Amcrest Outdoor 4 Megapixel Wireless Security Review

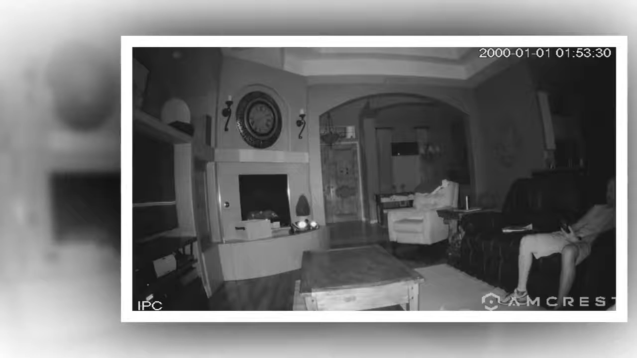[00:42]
You can also stream live and playback recorded video of your home, your kids, your pets, or your business on the go with the Amcrest View app. Amcrest Cloud offers optional cloud recording with free live viewing and 4 hours of free video storage accessible from any device including Apple Mac, Windows PC, iPhone, iPad or Android devices.